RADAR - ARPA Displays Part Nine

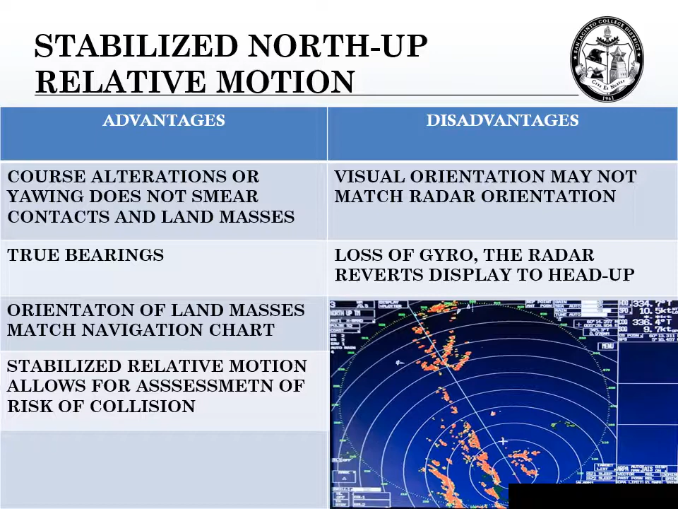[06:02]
Loss of your gyro, the radar reverts display to head up. That's why I think everybody should learn on an unstabilized head up relative motion radar. If you lose your gyro, you know how to use the radar. The second stabilized relative motion radar is a stabilized course up relative motion radar,